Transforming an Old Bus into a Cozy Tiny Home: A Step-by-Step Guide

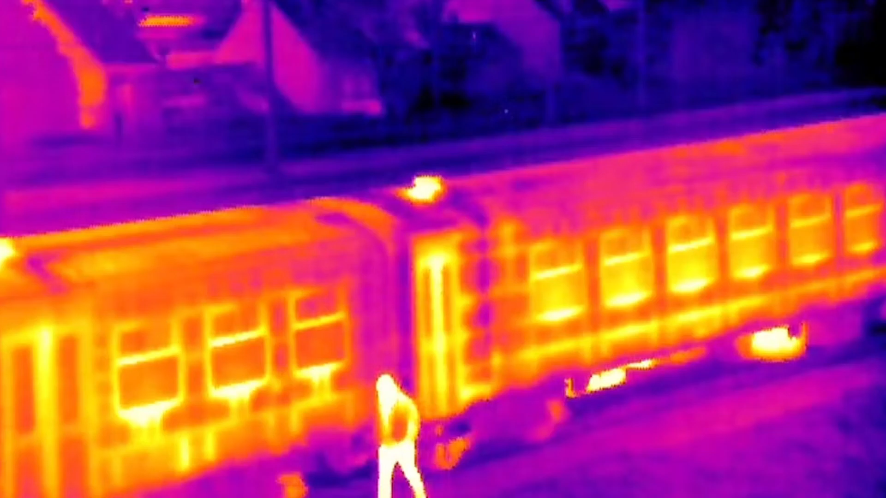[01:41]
The thermal imaging camera image clearly shows the areas of the frame where heat loss occurs, and they need to be well insulated.
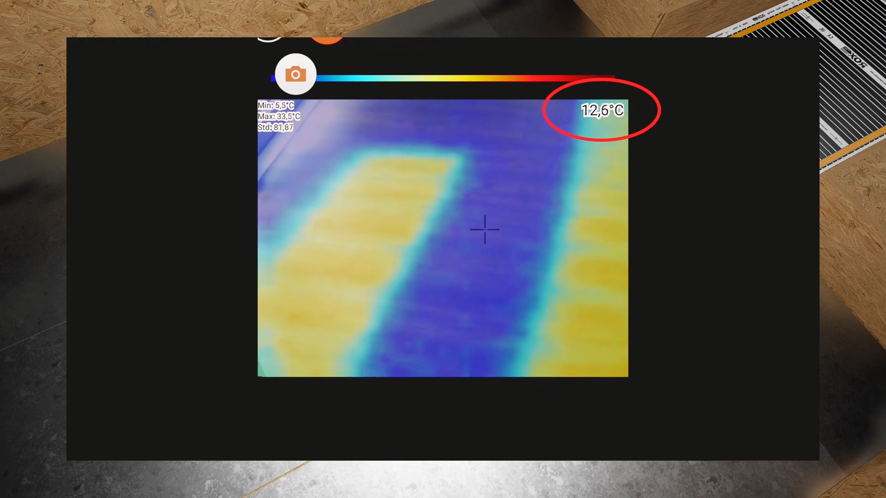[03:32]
On screen: spot 12.6°C
The heat is evenly distributed throughout the house.